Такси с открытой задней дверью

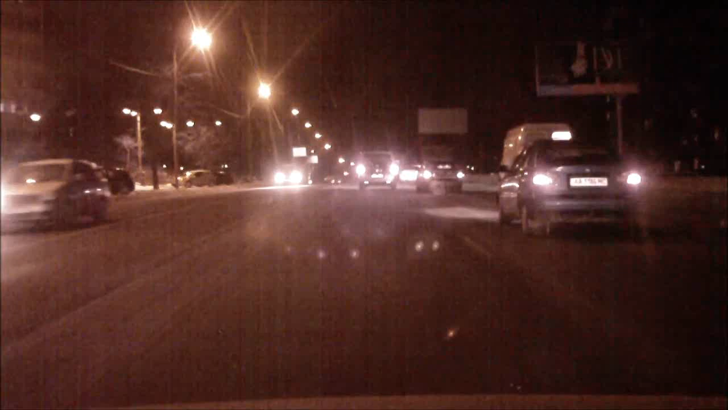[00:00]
чувак вообще с открытой дверью сзади. Кто-то выходил. Сейчас он выйдет.
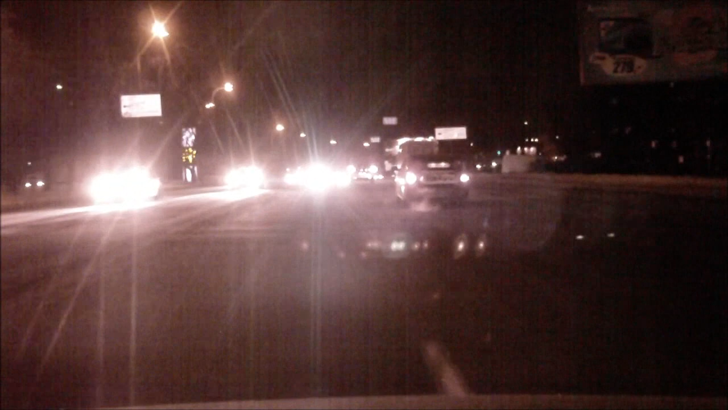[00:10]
Еду, смотрю, блин, индикатор показывает, открыт.
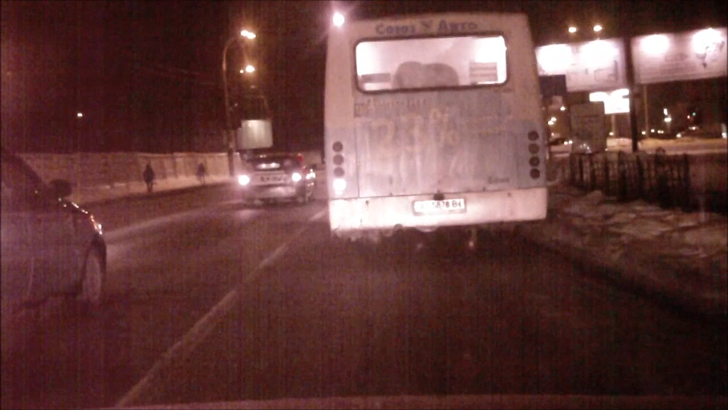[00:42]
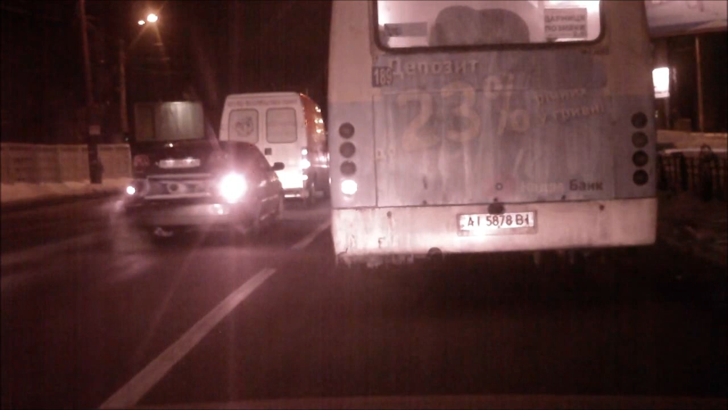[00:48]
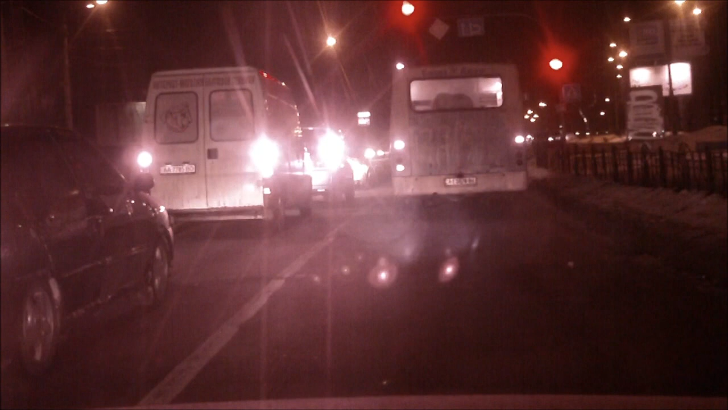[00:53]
У него задняя дверь открыта, пусть перехлопнет. С той стороны, да.